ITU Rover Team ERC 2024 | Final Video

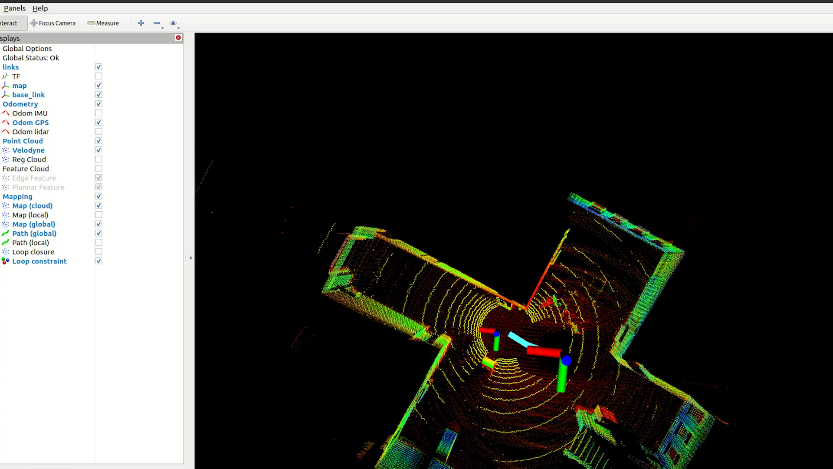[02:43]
Our driving system ensures localization using SLAM algorithm which uses point cloud data gathered by LiDAR and IMU sensors.
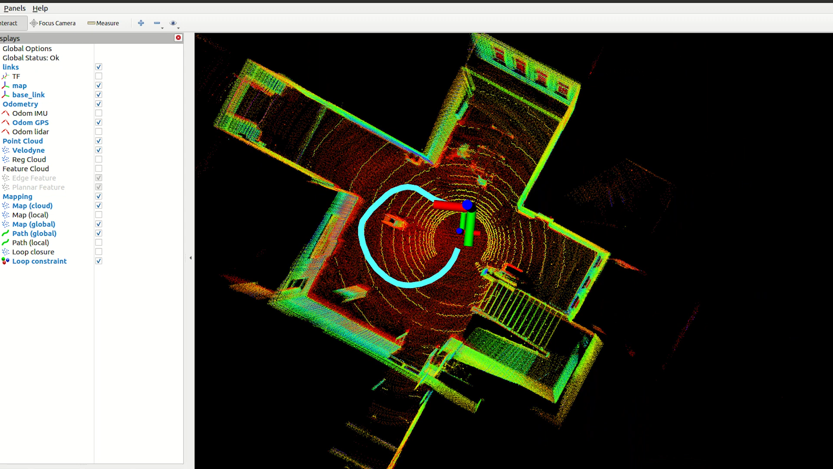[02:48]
Localization information used for path planning and obstacle avoiding.